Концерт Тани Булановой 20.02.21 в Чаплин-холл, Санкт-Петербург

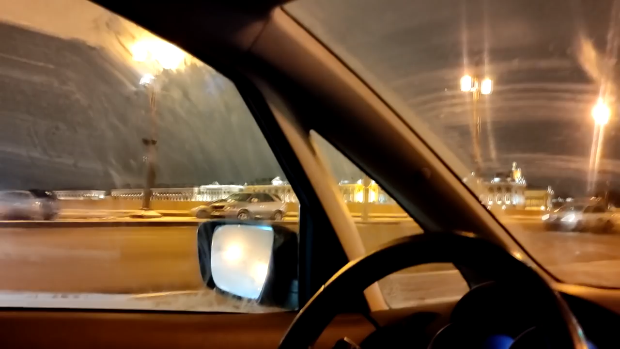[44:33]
Окна. Ну, Питер грязный, конечно, зимой. Поэтому трёт, Алексей, толку мало. Вон там что-то светится так яркенько.
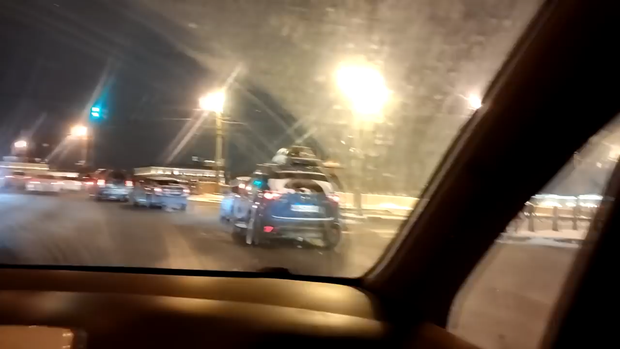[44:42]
Такой ночной Питер. Набережная освещается. Мне кажется, да.